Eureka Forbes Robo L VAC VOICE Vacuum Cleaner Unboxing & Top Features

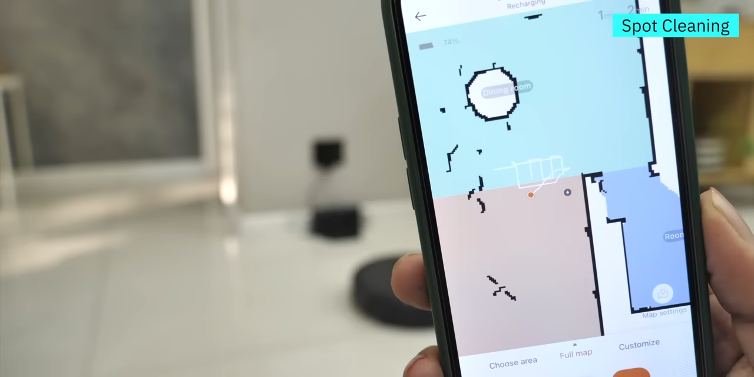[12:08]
robot जाएगा उसे साफ करेगा और वापस अपने charging dock में आ जाता है हालांकि उसी के साथ अगर आप silent mode उस करते हो तो robot बहुत ही silently आपकी गर के